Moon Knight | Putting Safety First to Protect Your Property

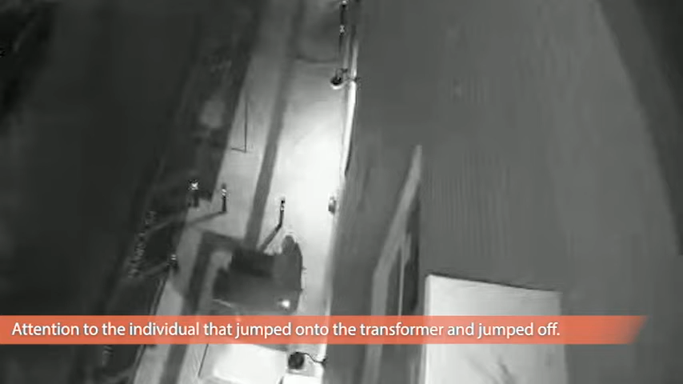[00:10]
Attention to the individual that jumped onto the transformer and jumped off. This is security. Do not jump on the transformer for your safety. Thank you.